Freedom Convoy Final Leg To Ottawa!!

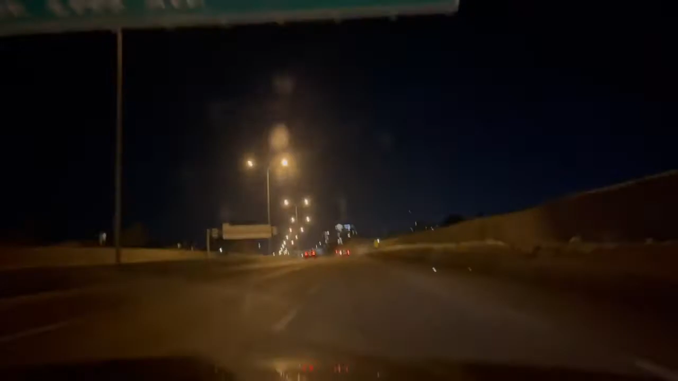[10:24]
Oh my god, oh my god, oh my god, oh my god, oh my god. Keith, are you ready for this? Buddy's tired. I'm tired. A semi leaving Ottawa.
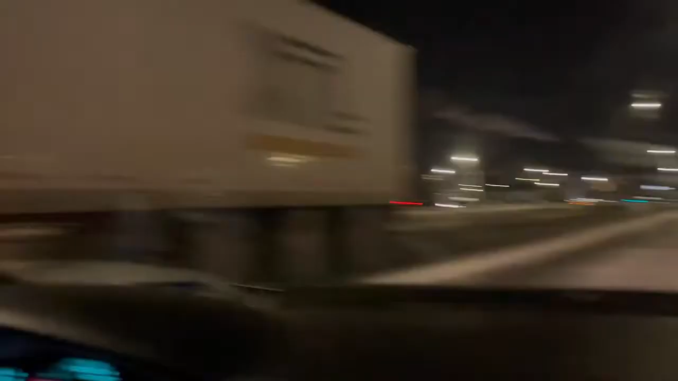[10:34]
What does it all mean, Keith? I don't know. They're kicking them out.
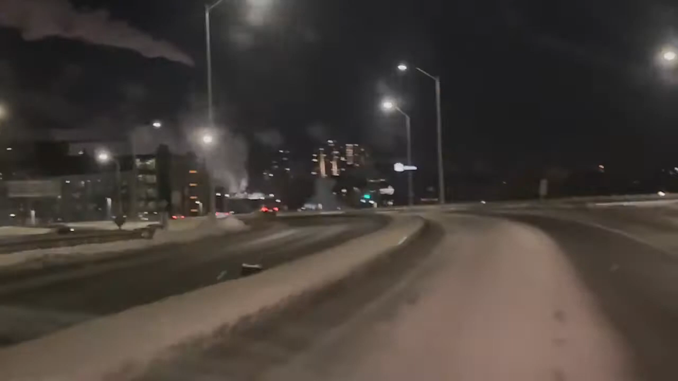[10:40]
They're shutting down the city, man. Look at this town. You know, Ottawa's actually a beautiful fucking city. I've been here a few times in the summer months,
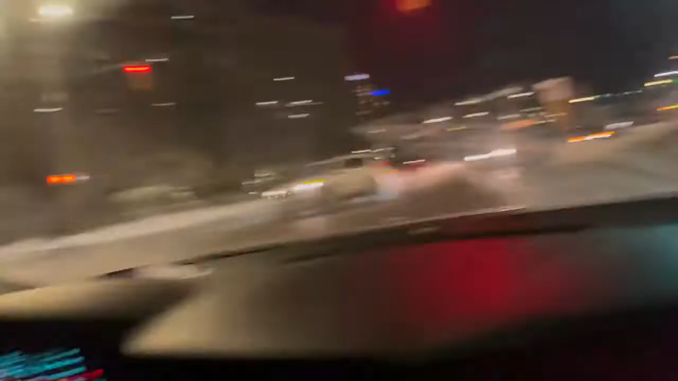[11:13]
Most people think I'm fucked when I get them to like slam on the brakes and fly around trucks and shit. It's very dangerous. I don't recommend it. That guy's wearing his mask in his car by himself. As long as he's safe, that's all I care about.
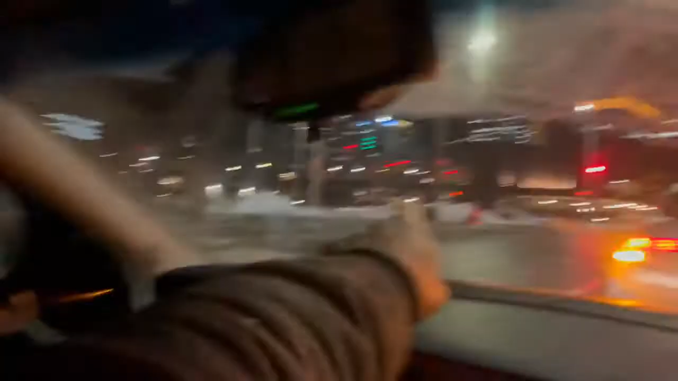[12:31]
I did a burnout across this intersection in a rental car one time. I recognize the place. I've only been here twice. Parked. There's nobody in there. Also, he's just fucking parked there then.
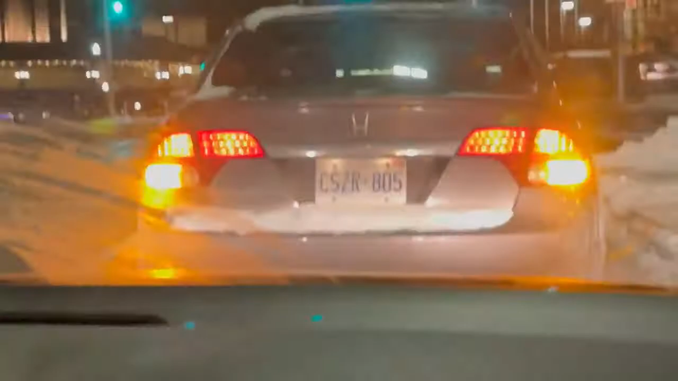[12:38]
Fucking Ontario plates. Huh? Fucking guy.